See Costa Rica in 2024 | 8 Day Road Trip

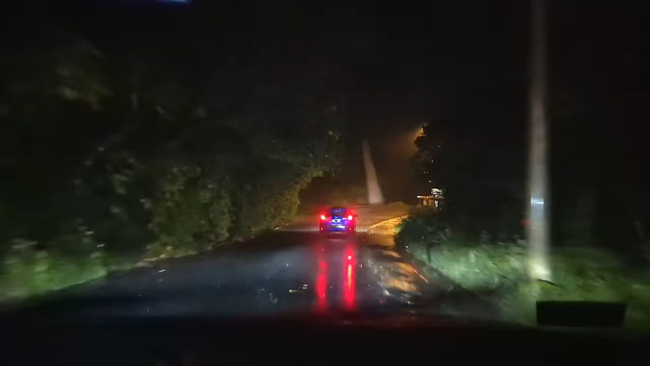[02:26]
Okay so we're stopping because we have to wait for traffic to come through this bridge.
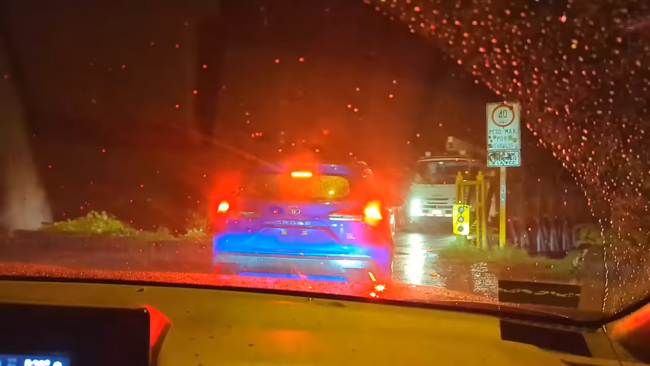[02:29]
But in typical Costa Rica fashion even while waiting in nighttime traffic we had a waterfall view.
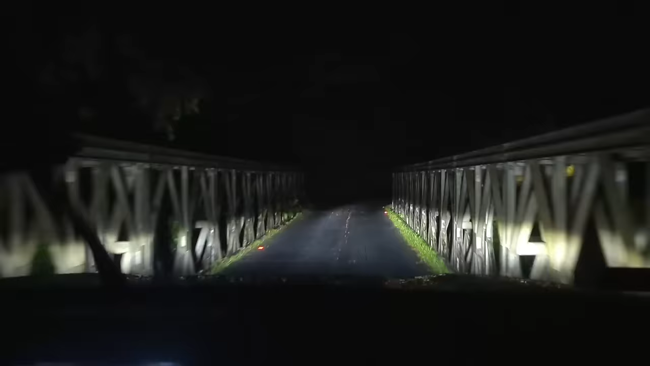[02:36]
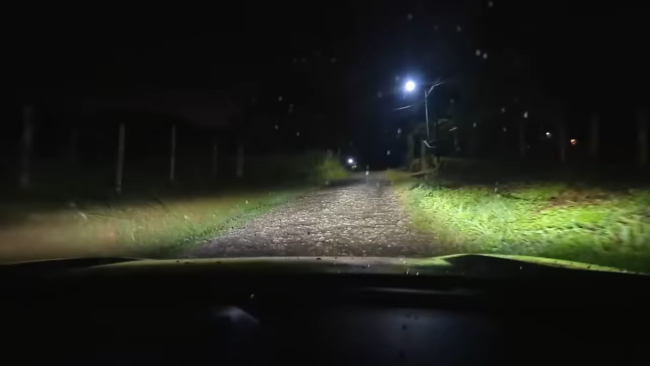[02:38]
This road is pretty bumpy. After a slow two-hour drive through some less-than-ideal
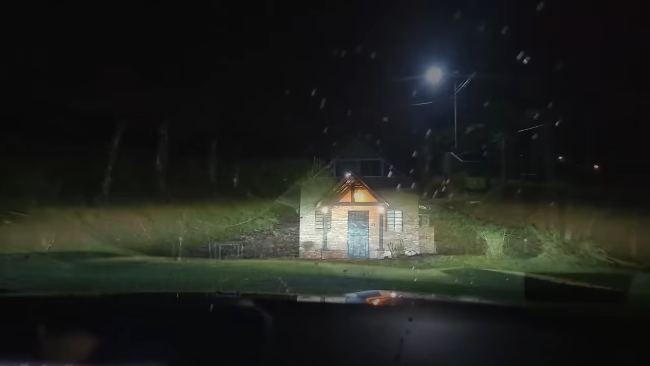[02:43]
driving conditions we finally reached our country Airbnb which made us feel right at home but before hitting the
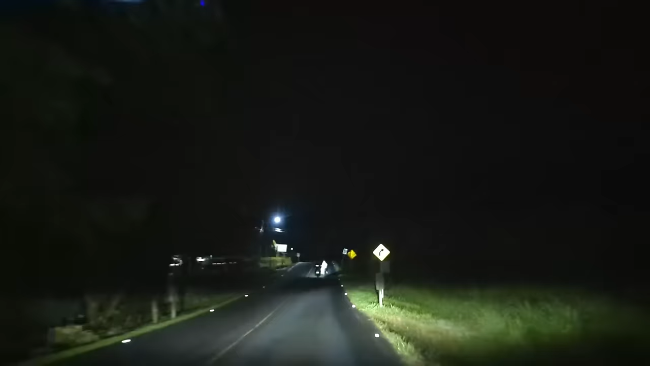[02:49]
bed we made a quick drive to nearby Venetia to grab some groceries at Econo Mas and perhaps the best fast food chicken we've ever tasted at Poyolandia.